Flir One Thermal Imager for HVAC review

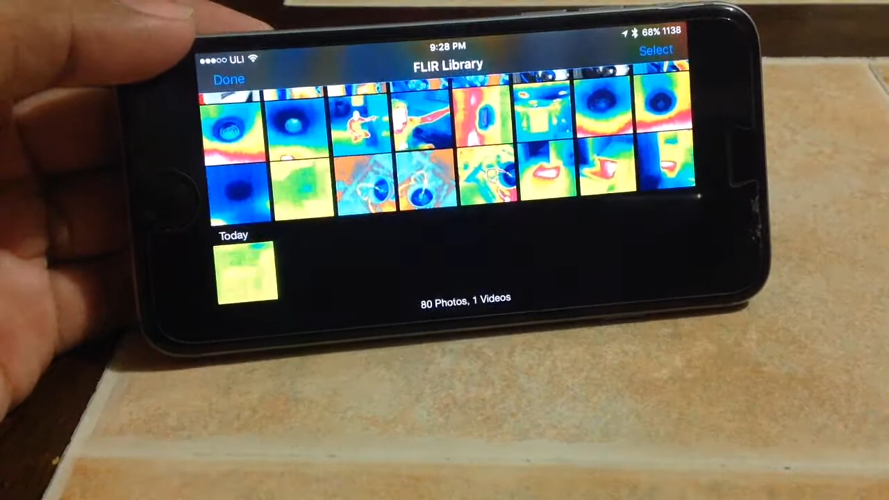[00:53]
The one thing I really like too, it saves your images straight to your phone so you don't have to have an extra memory card to save them to and you don't have to plug it up to a computer to download the images.
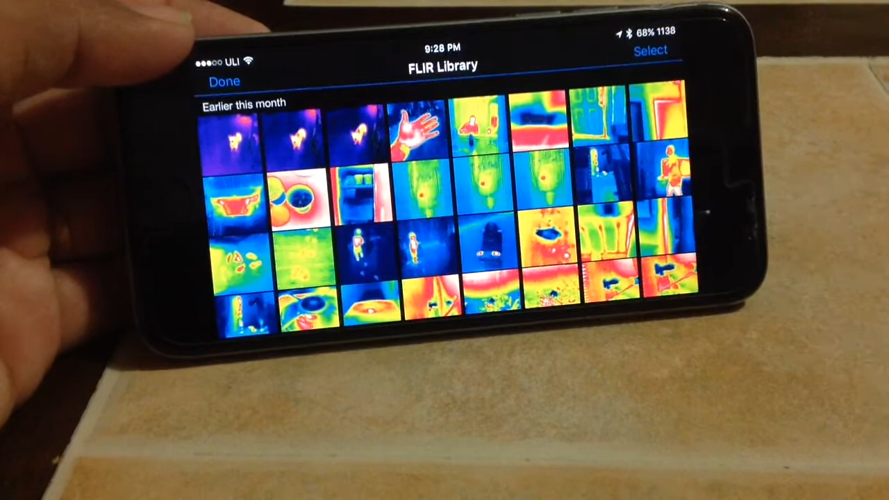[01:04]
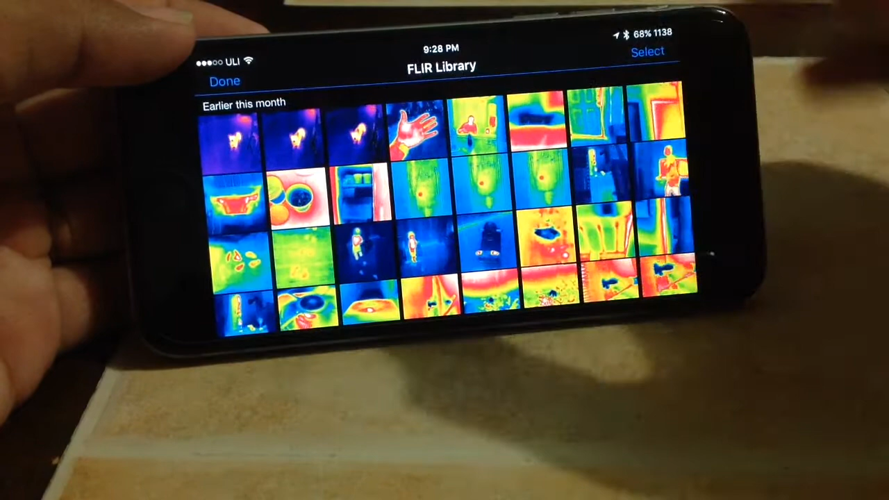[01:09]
So let's go through some photos real quick. This is my breaker panel and
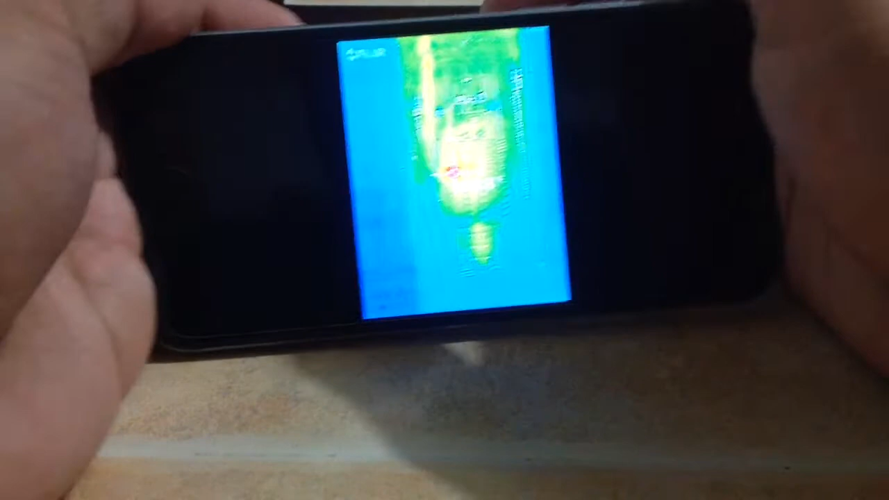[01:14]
another cool thing is it overlays the original
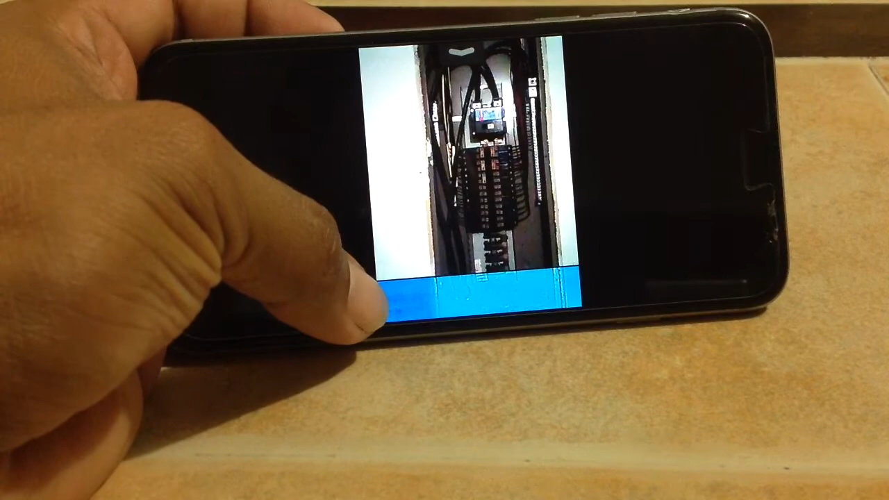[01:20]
photo on the bottom so you can really see what you're looking at.
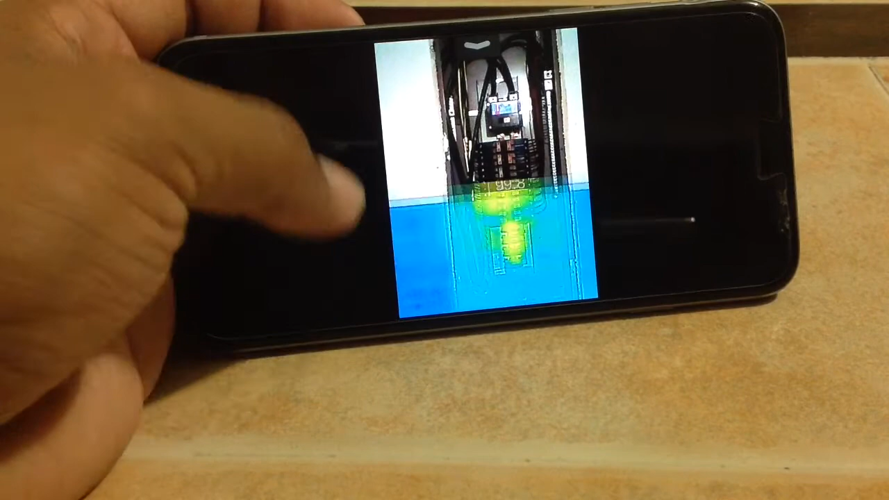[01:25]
This is my breaker.
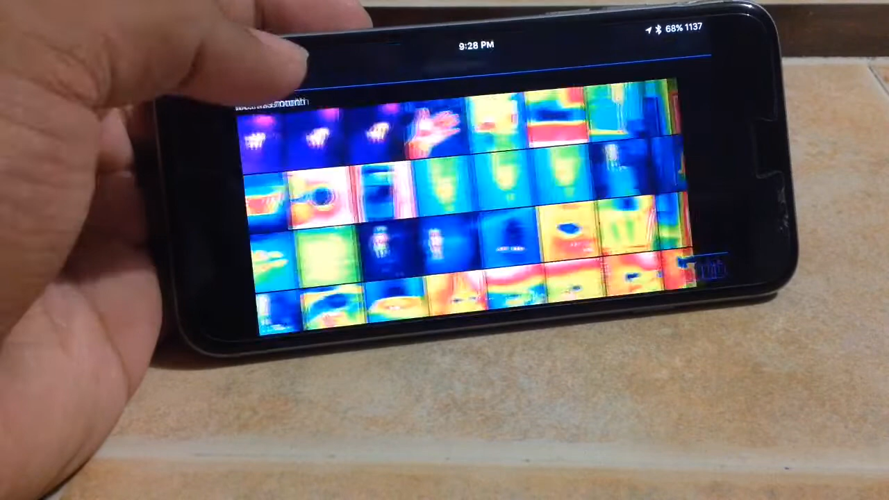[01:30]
One of my breakers is getting too warm. Let's see.
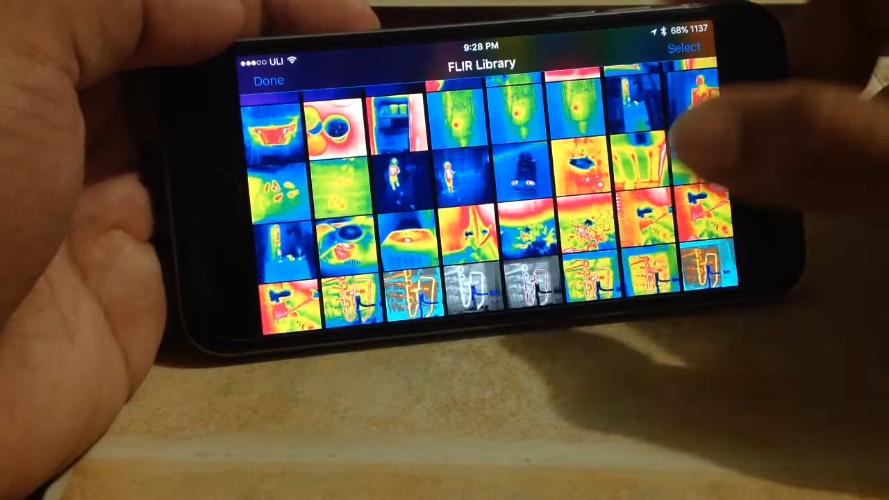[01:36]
I was looking. Here's my condenser fan motor.
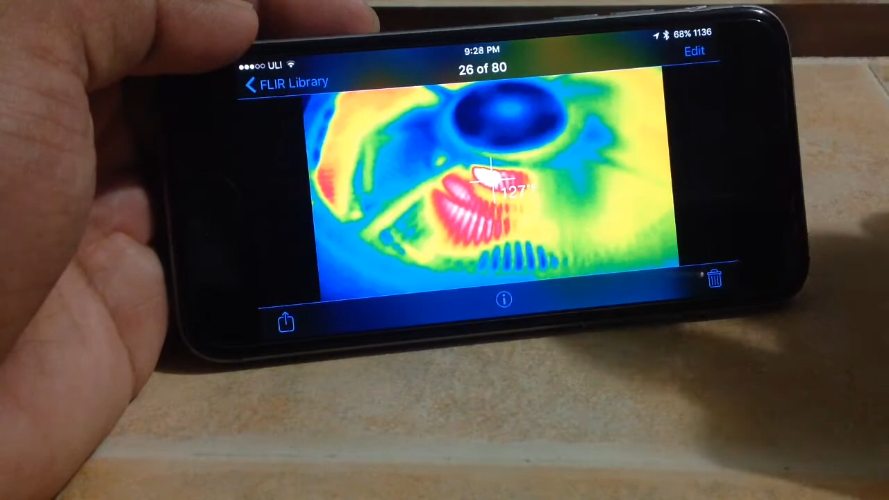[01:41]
Bright white.
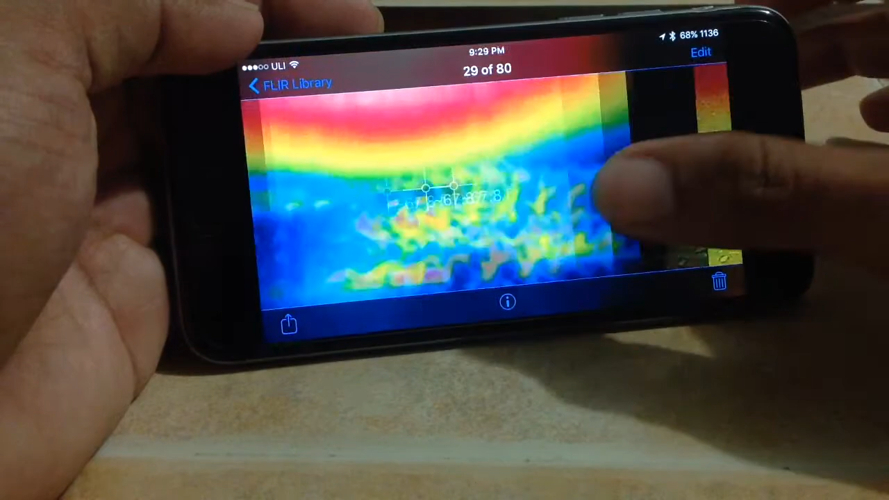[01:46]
Let's see. I was taking a look at my heat pump and that is my reversing valve.
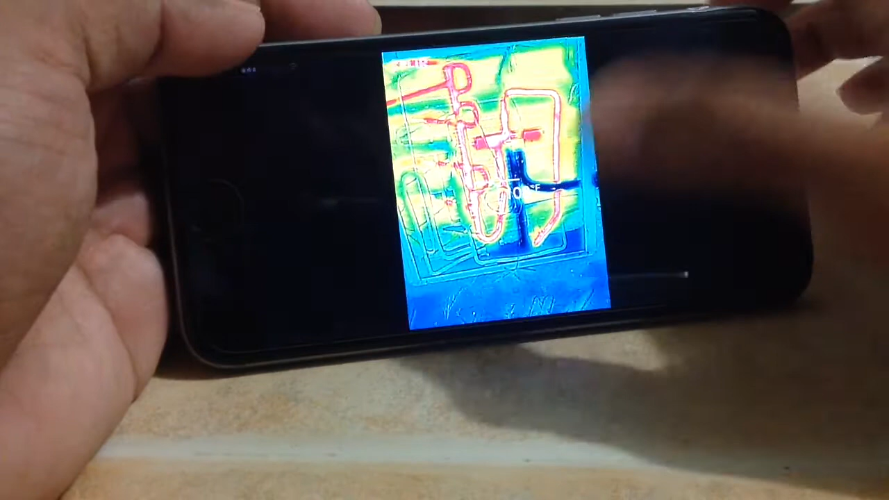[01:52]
You can possibly see restrictions with this.
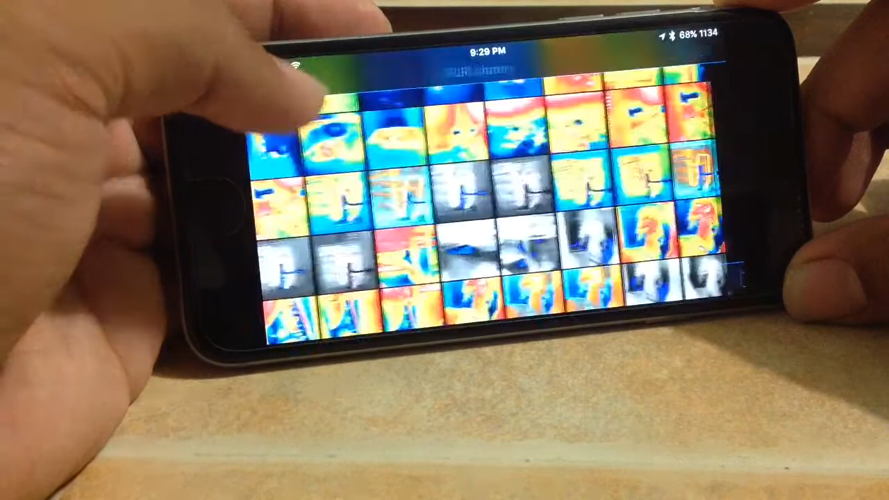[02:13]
Rainbow and I think this one's called Arctic. Let's see. Here's an EVAP coil that the TXV wasn't feeding properly.
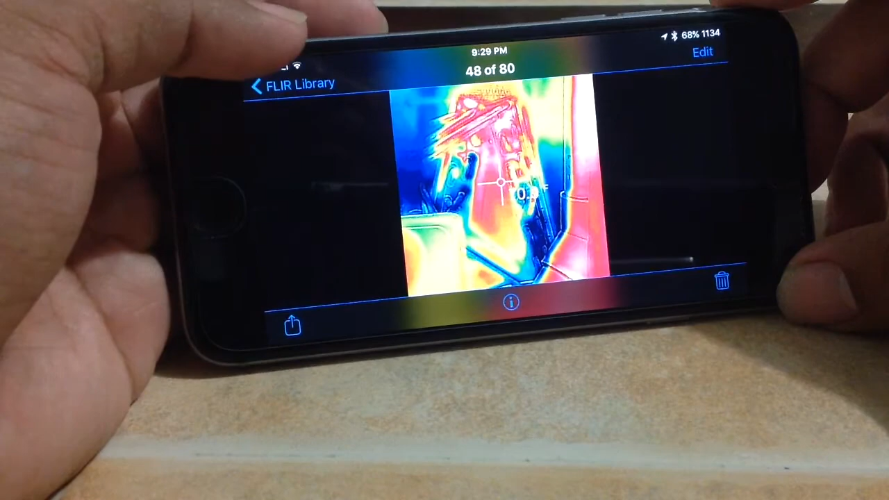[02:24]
You can see the top of the coil is pretty much warm. Here's another picture.
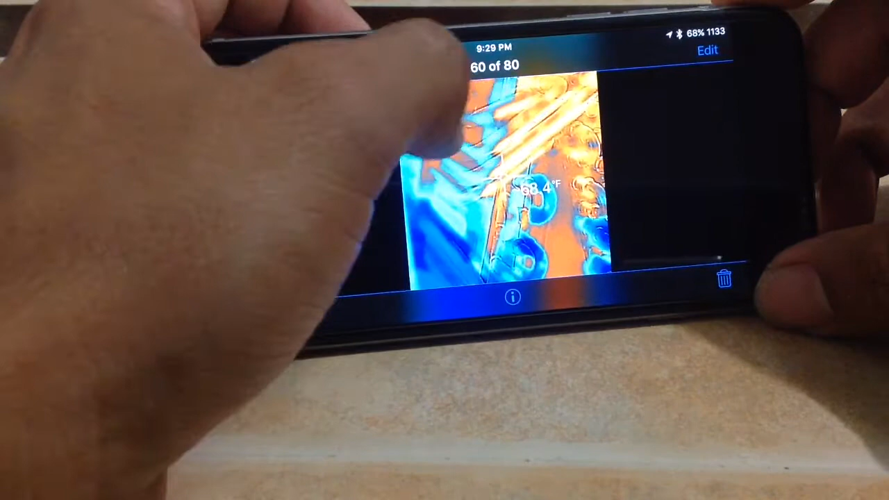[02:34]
Here's a distributor too. Let's go to the suction header.
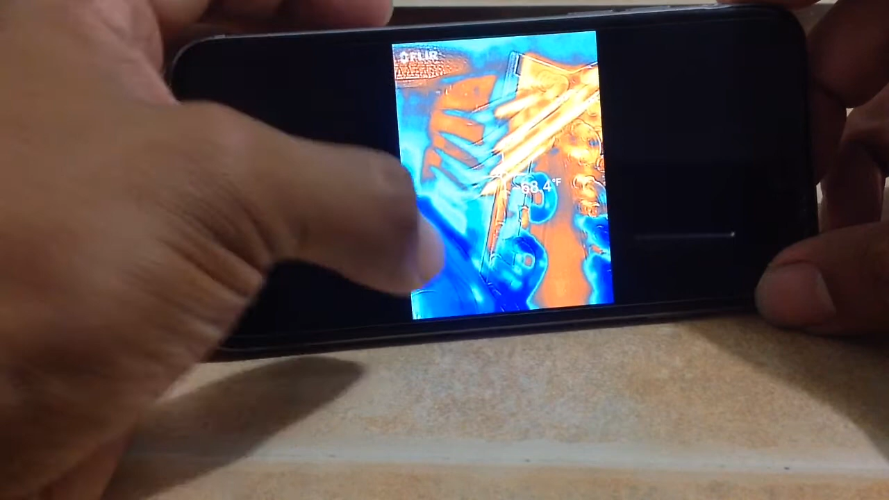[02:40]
Over here.
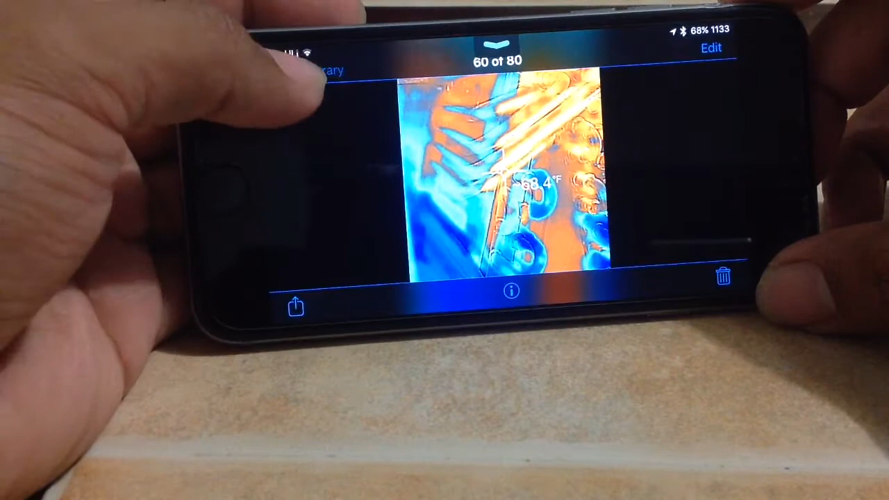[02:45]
I can see it coming pretty handy.
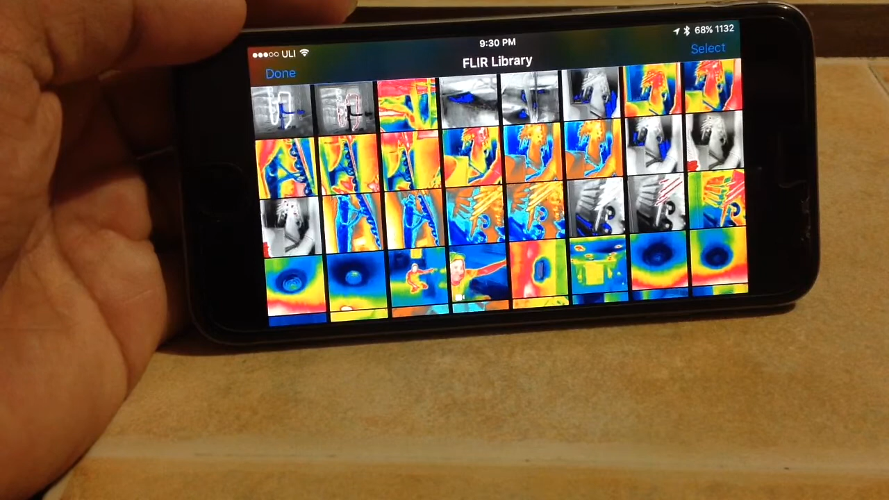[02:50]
If you're looking at maybe a walk-in freezer and you want to make sure your heaters are coming on when it goes into defrost, you can just take a look at it and see if they're on.
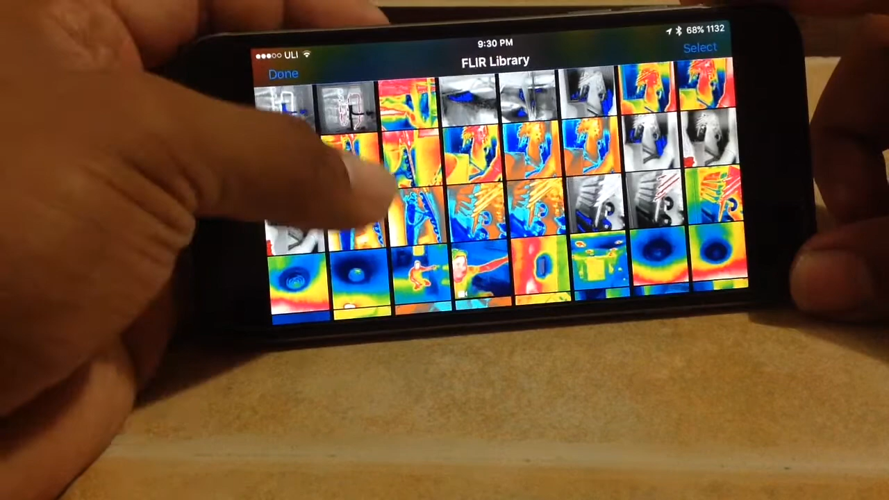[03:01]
Let's see.
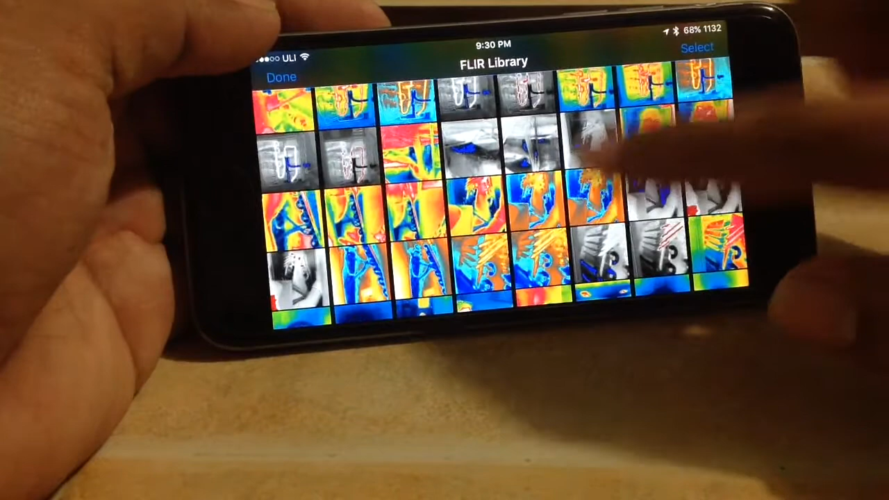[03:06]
There's different modes too. Hottest. I mean that's coldest. Hottest.